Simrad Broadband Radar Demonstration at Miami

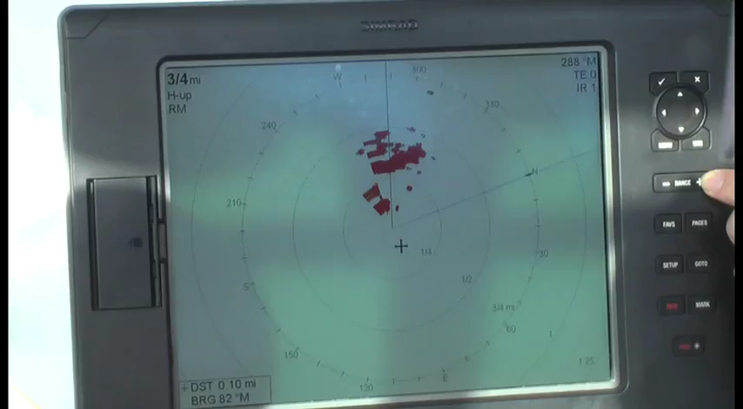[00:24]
Navico is introducing the new Broadband Radar Technology.
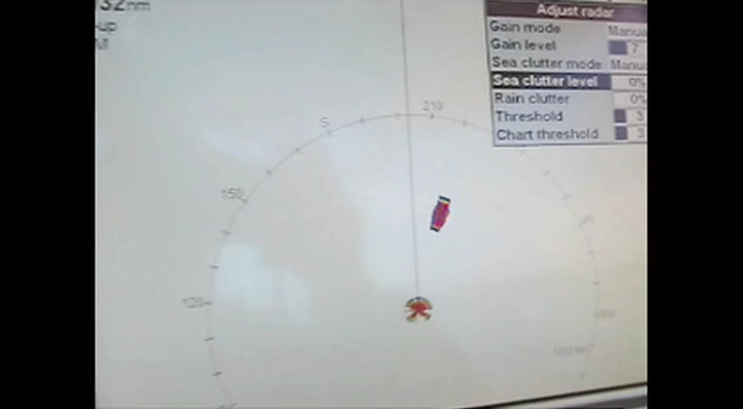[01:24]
Whereas on a conventional radar, you'd have lost that out here. So we can see it.
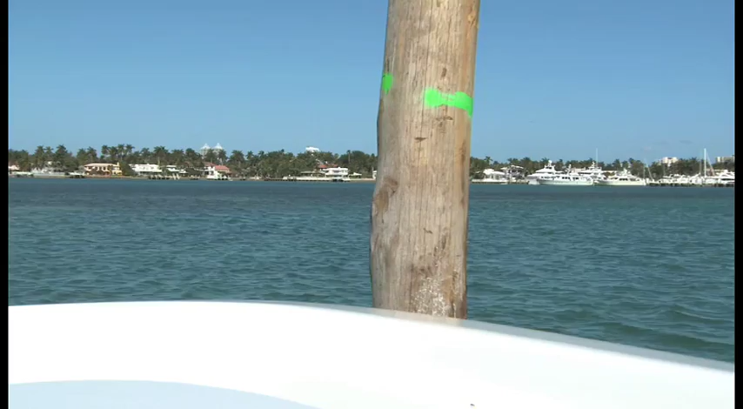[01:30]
So this is the real advantage. You're not losing it until I'm able to touch it. It provides you with the ability to see objects almost right up to your boat where it counts the most.
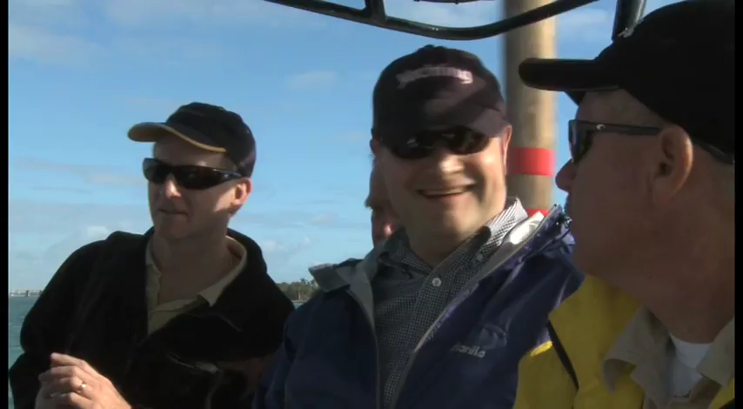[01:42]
So the broadband radar is also incredibly easy to use with several automatic use modes
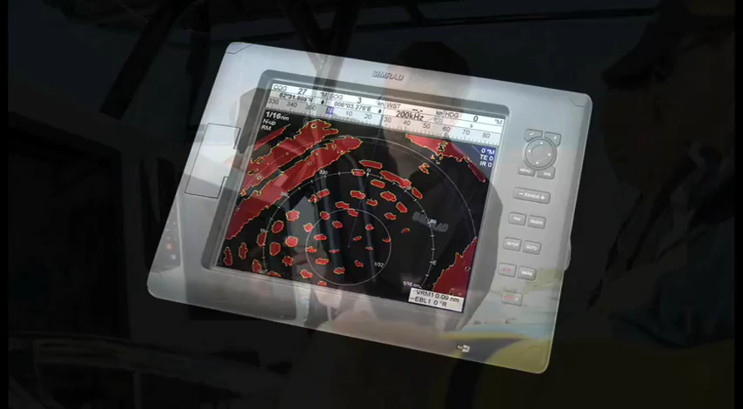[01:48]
for whether you're in the marina or harbor or offshore.